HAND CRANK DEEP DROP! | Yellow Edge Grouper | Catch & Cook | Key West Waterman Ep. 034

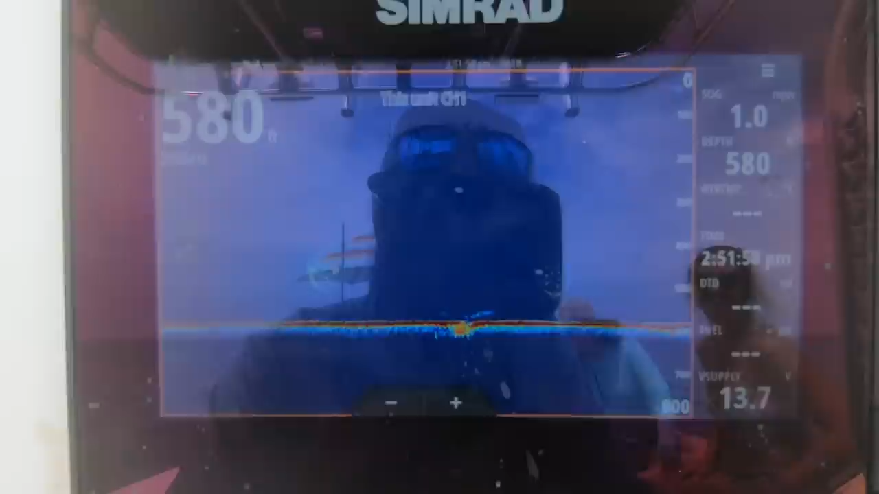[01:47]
All right, so we have located some fish on our first spot. Like I said, this is a tile spot. This is just, there's not much here. It's a little crack right there.
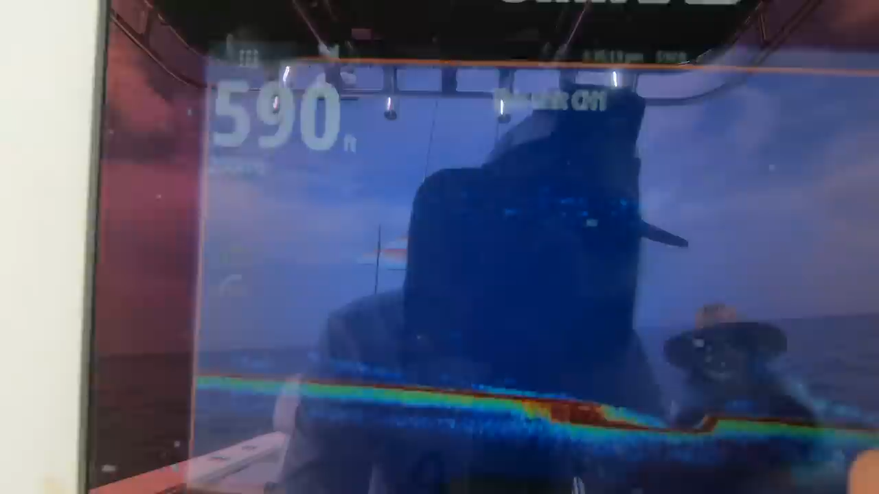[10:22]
On screen: depth 590 ft
I'm drifting real slow over the top of it, but you can see all the bait. Ton of life right there. So we're gonna do a drop right on top of all that life.
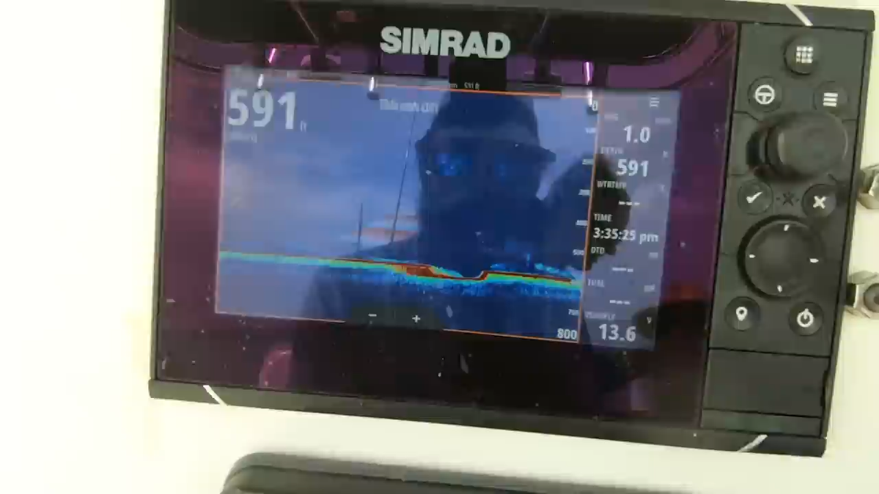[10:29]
On screen: depth 591 ft
See if we can locate one of these snowy groupers. Big baits are going down.
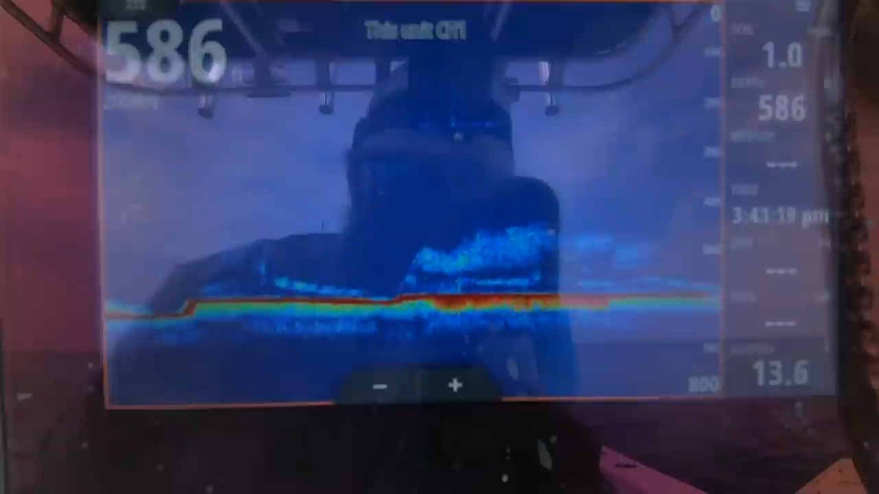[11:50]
So like I said, this is that spot. Tons of bait on this, just unreal.
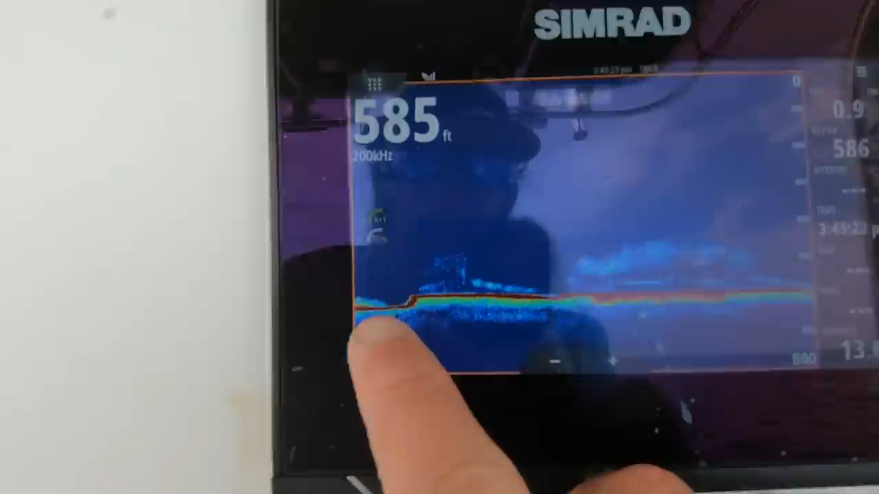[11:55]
On screen: depth 585 ft
Big ledge, tons of bait on top on the shallow side.